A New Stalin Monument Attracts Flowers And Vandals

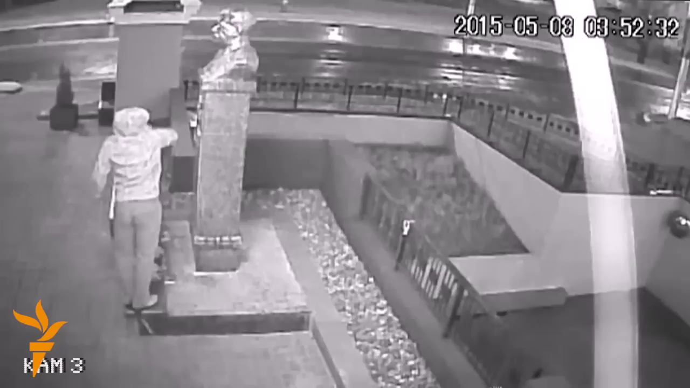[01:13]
A surveillance camera caught this resident of Lepetsk making an anonymous protest. Others are willing to speak openly about the history they know first-hand.